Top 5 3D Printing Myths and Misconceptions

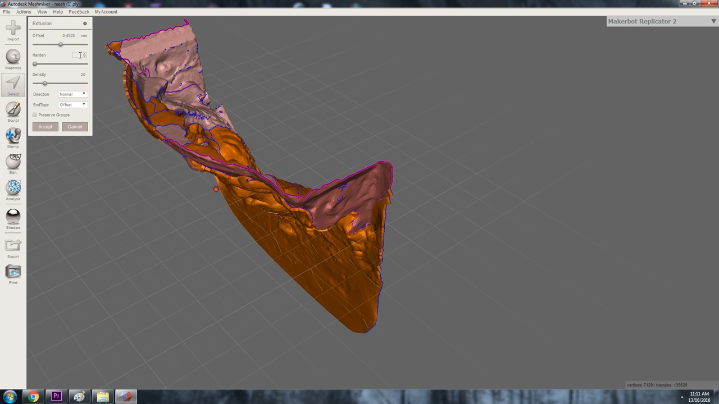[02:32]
3D scans almost always need what's known as post-processing,
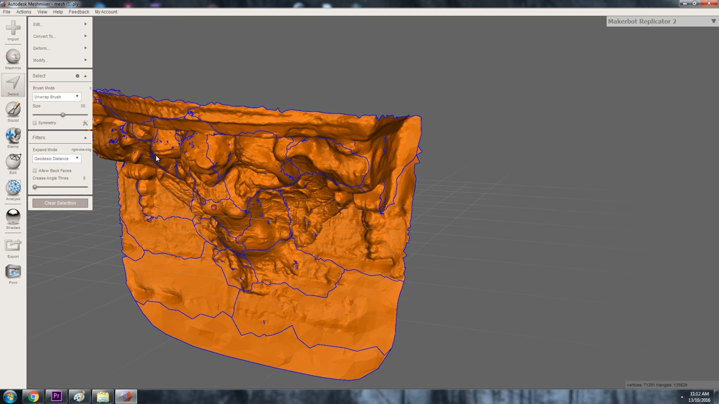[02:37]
where you go back into the scan and add in detail that wasn't correctly scanned or hidden and delete noise or unwanted detail that was included into the 3D scan mesh.